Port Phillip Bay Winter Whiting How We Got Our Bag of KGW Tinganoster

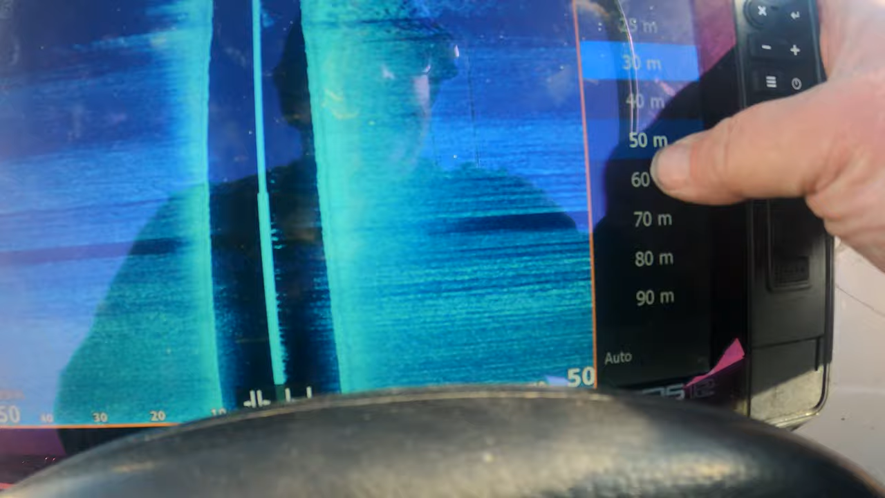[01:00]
So I'm just going to use my side scan To find the weed patch If I put it on 25 metres
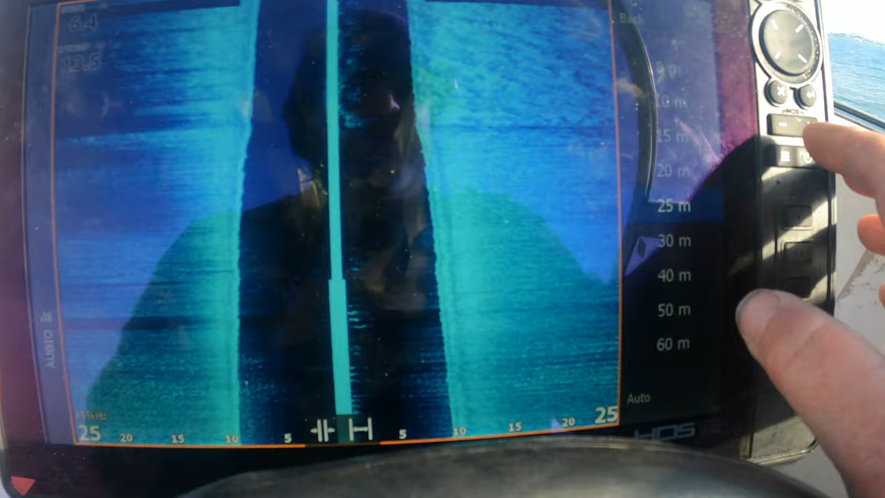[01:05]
Should be good Drop the speed back a bit The water's pretty dirty So it's hard to see the sand patches So I'm just going to use my side scan To find the sand patch
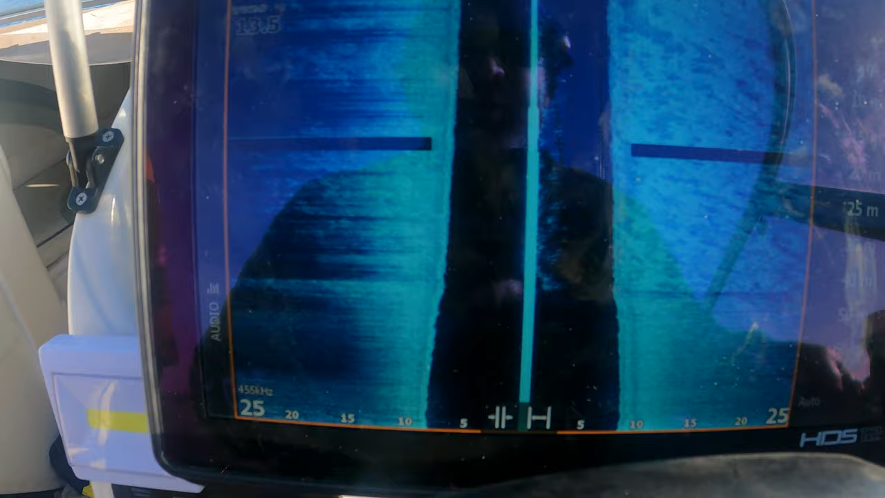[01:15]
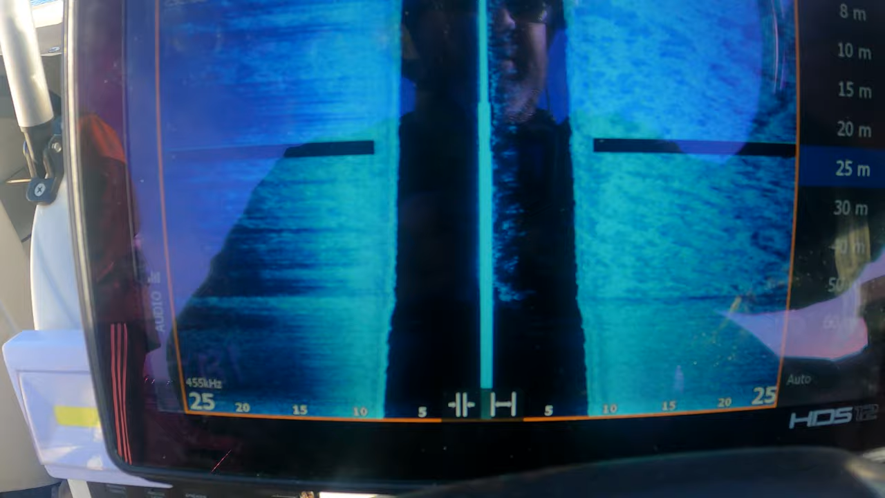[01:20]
And we'll just go back Like this one
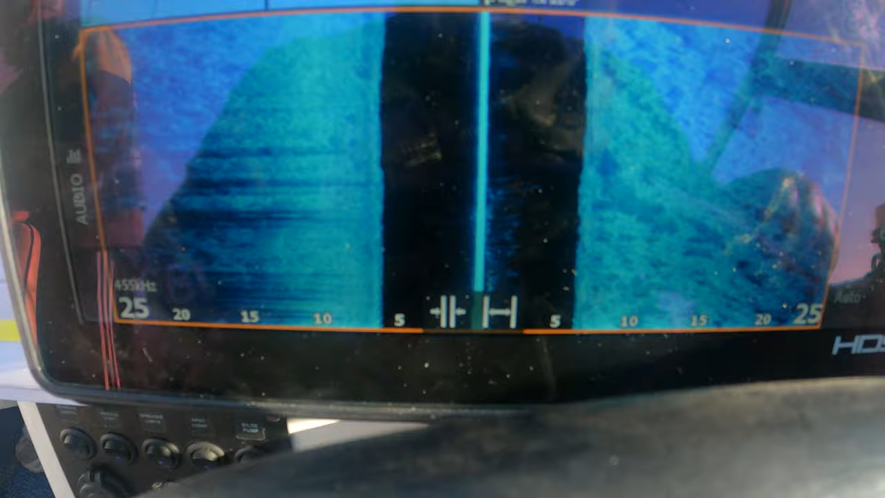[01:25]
You can see heavy weed there We want to catch some whiting today
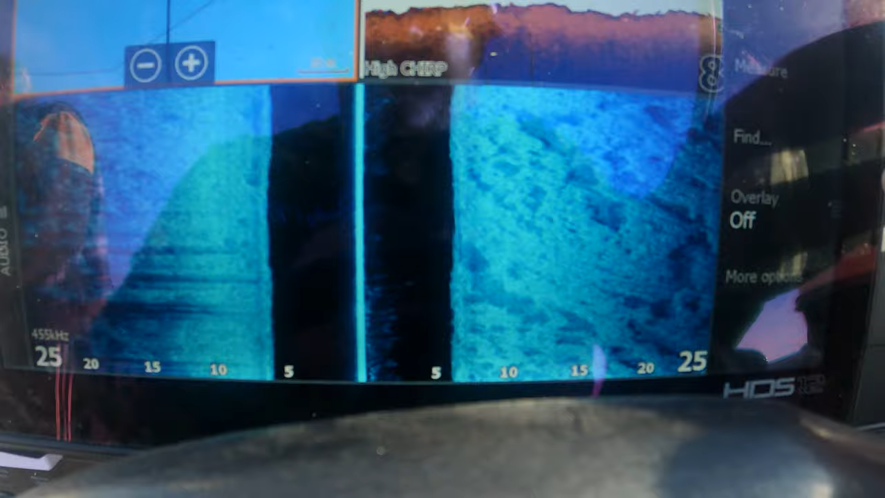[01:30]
And we'll see Good sand right under Right here?
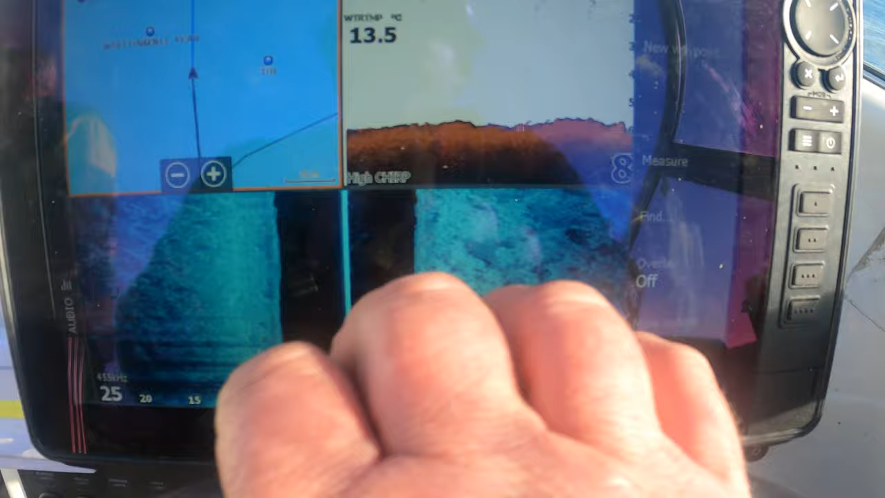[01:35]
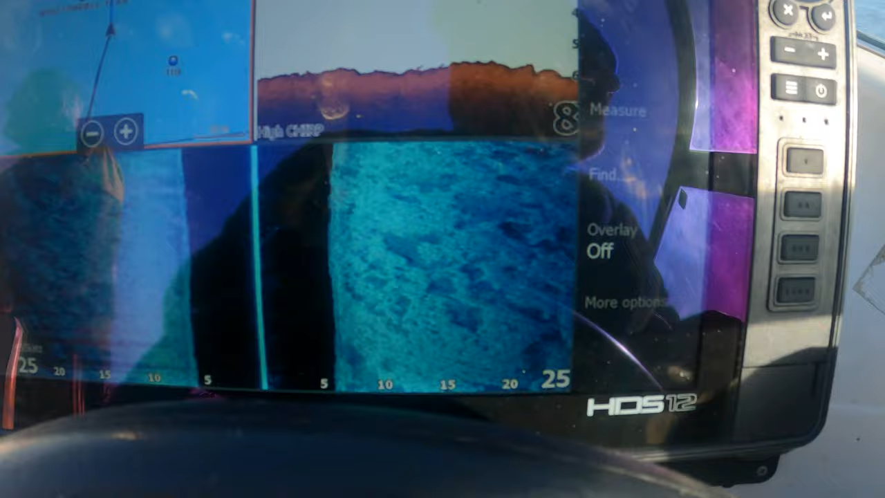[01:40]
Yeah, right here
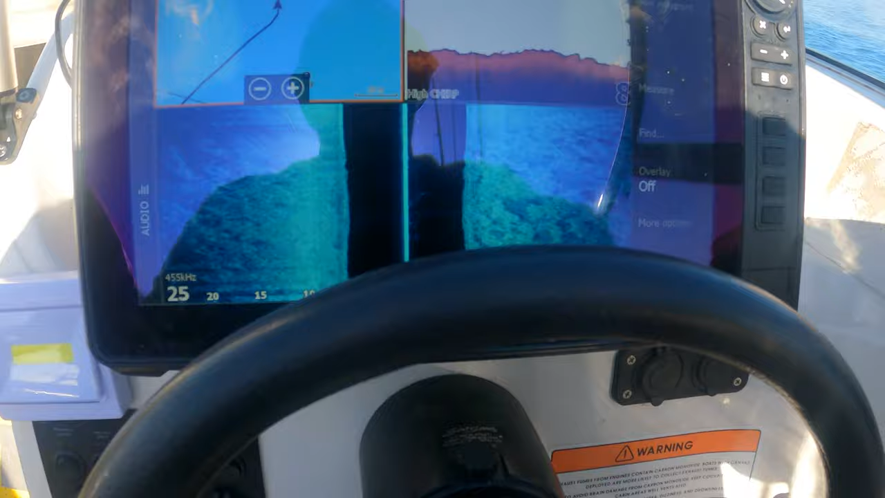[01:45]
I reckon See look at this sand patch See how it's all
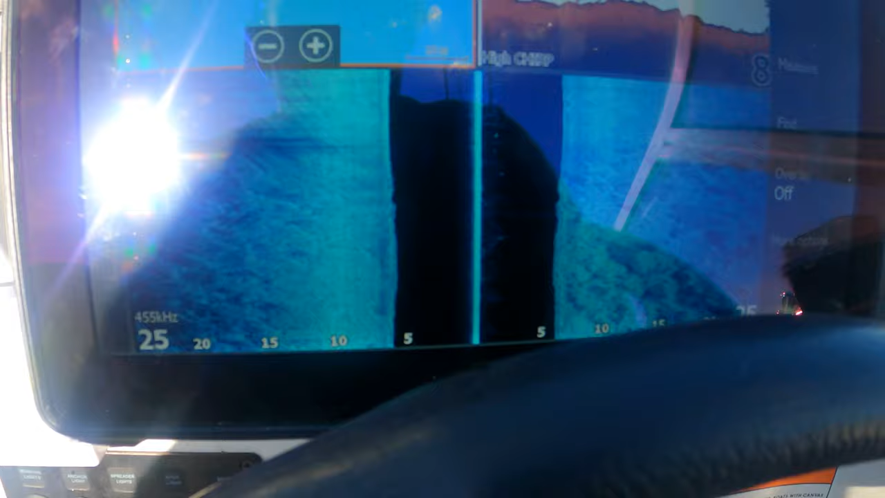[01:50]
And then there's a good sand patch So you can see the weed And then you can see the sand It's pretty easy